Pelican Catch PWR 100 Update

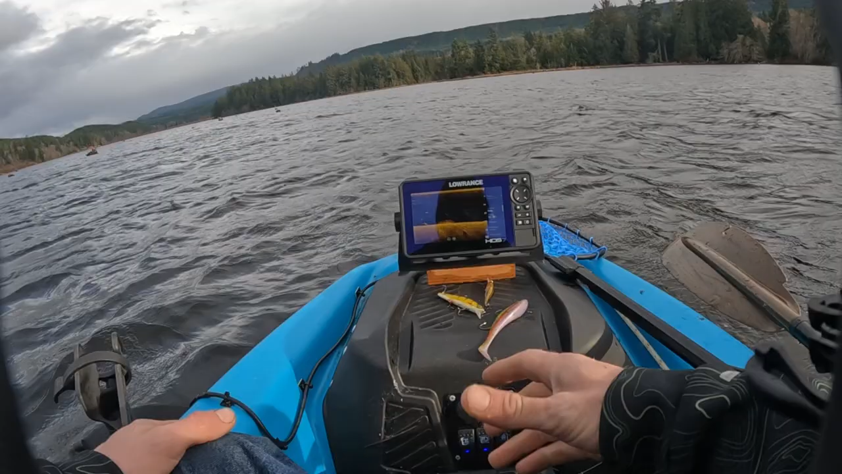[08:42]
which is nice the regular one doesn't do that plus it's
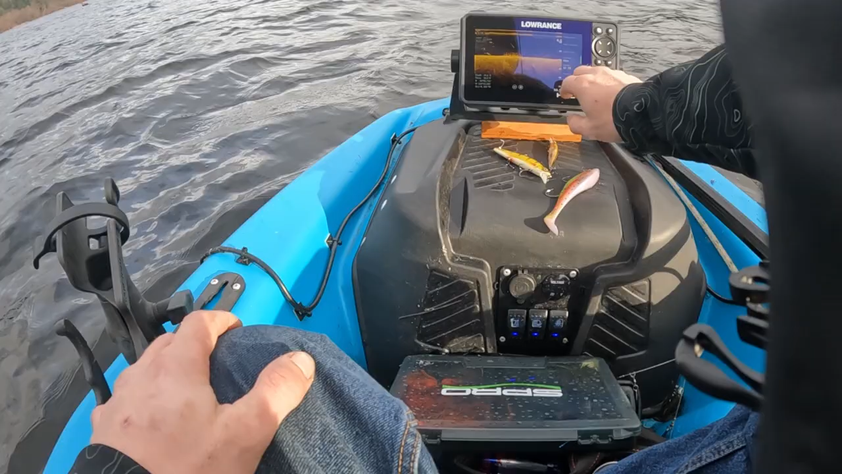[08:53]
it's also oh I don't know what I did now I'm not quite used to it yet
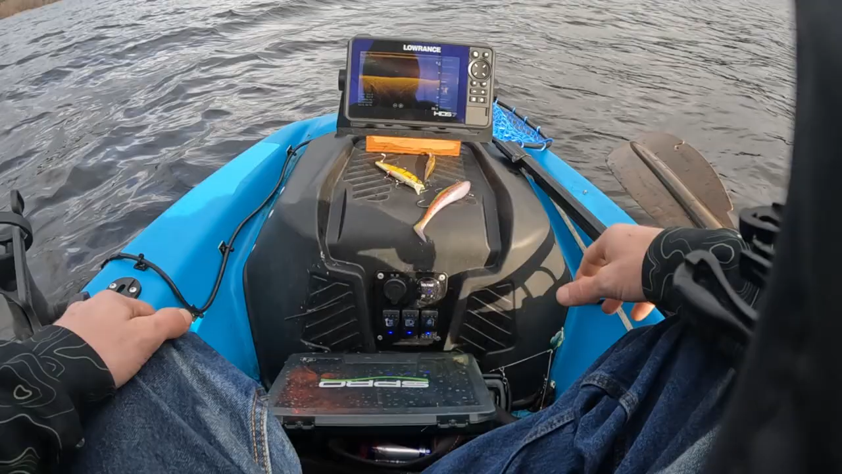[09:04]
there we go you can scroll back through your timeline gives you all the information your exact coordinates you know this thing's this thing's awesome I really I really really do enjoy having this um I'm also supposedly able to run um radio on this I guess plus it